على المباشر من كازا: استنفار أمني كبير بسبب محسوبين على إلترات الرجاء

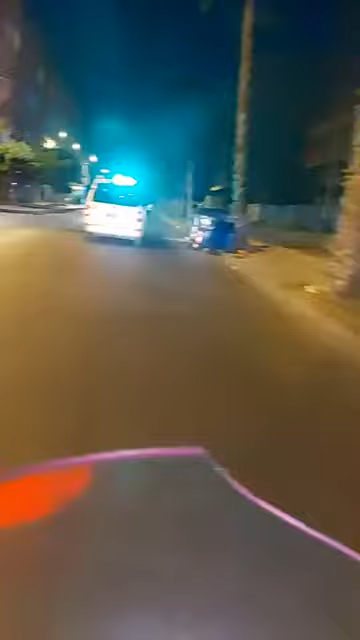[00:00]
مشاهدي قناة شوف تي بي مرحبا بكم في هذا المباشر كتواجدوا في قطاع المرسلطان الفدافة هناك توجود أمني لكي يجول الأزيقة والشواريع من
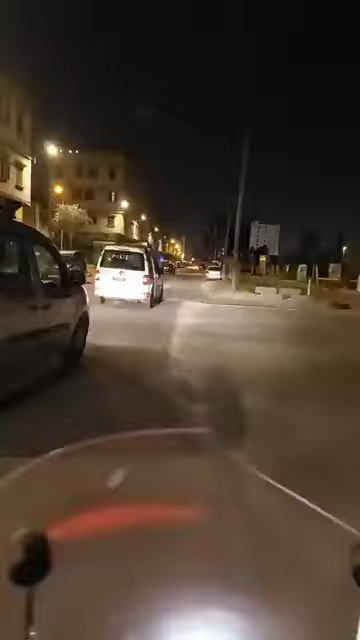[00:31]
أجل تفادي المفاجئة واستدم مع جماهر أخرى فدائما هناك تواجد أمني من أجل أخذ الحيضة والحضر ومن أجل تفادي كل مشكلة
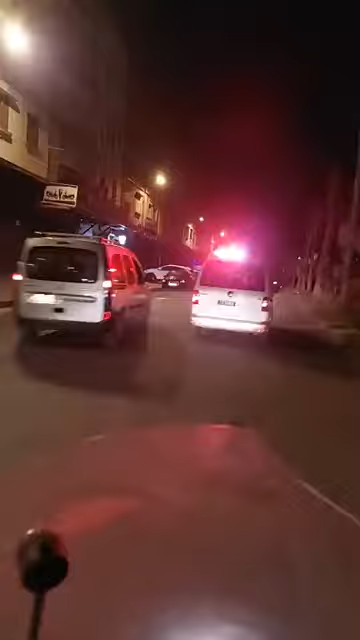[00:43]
يقدر يتسبب في كاريتك نعرفوا بأن بعض المرسل يكونوا استدمات خطيرة ما بين هذا الجمهور والجمهور
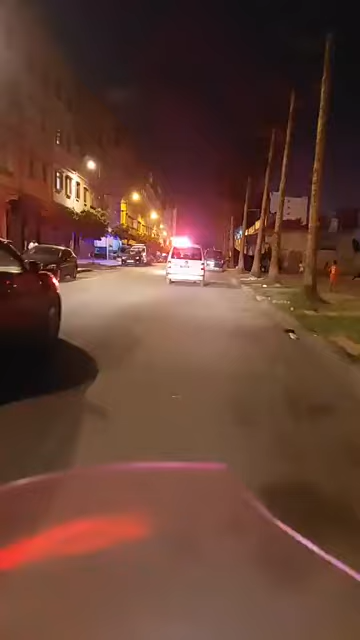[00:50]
الآخر كان في المباشر السابق دراجات أو الدراجين دل منطقة الفدافة دل السلطان في جولة أو متبعين لما صار
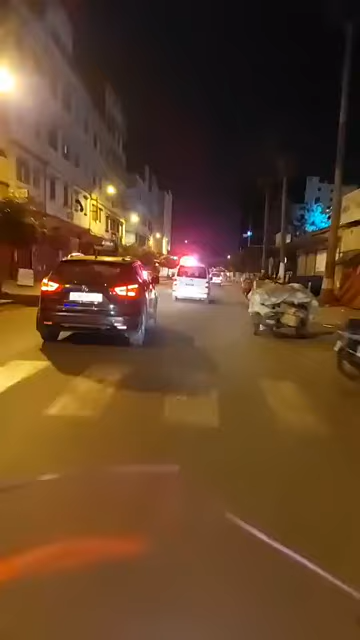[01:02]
دل واحد المجموعة دل أشخاص كنتميوا الإلترات الرجوية المعروفة بتشجيعها الكبير لفرق الرجاء البيضوي وهناك نعرفوا بأن هناك مقابلة مرتقبة عن منافسة كأس العرش تجمع ما بين شباب محمدية وفريق الرجاء البيضوي الأمور
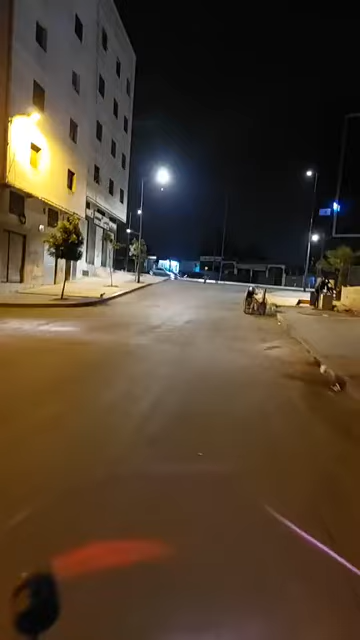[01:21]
بالنسبة للفريق الرجاء البيضوي لكل كعلما فكيكون
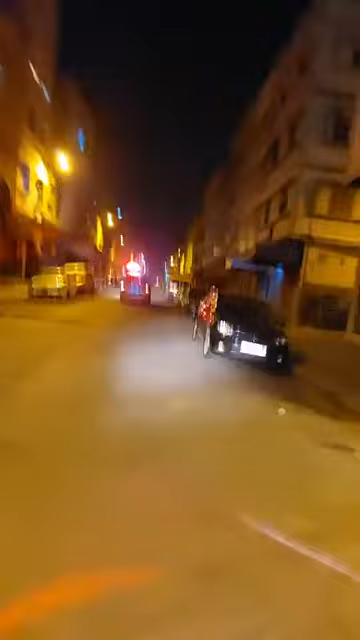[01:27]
واحد نشاط دائما دل الإلترات الرجوية من أجل وضع الترتيبات دل تنقل دل تشجيع فهذا الشيء كنشاهدوا رجال الأمن خارجين في هاد
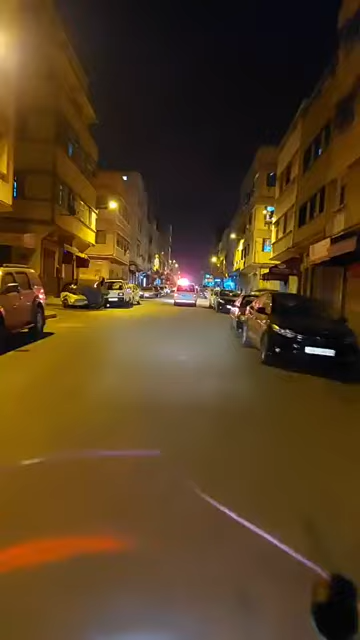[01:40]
الدورية من أجل تفقد الوضع الأمني ومن أجل تسبوع المسار دل الجماعير من أجل كذلك تفادي استدمات استدمات لكيكون فات تخوف فلكن هالجماعير فالأمور عادية ولكن لك أنه استدمات فهناك تكون مفاجأة وكتكون خطيرة جداً